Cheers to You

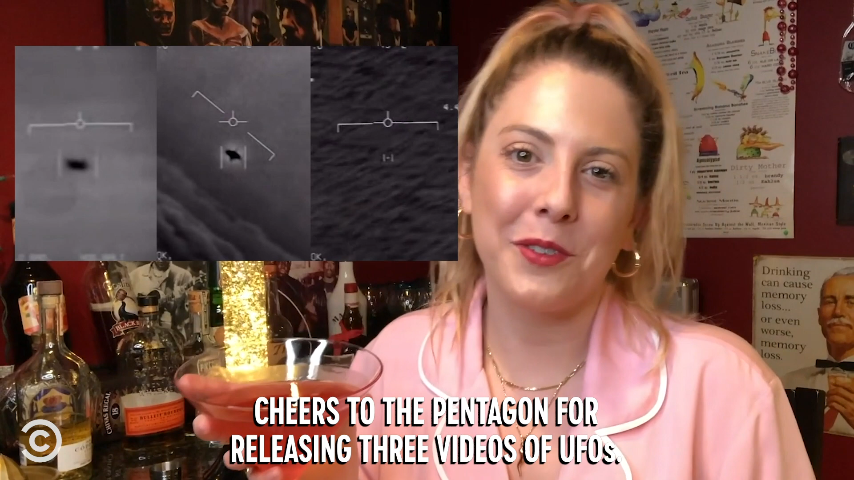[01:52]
Cheers to the Pentagon for releasing three videos of UFOs. The videos were just blurry images and men screaming.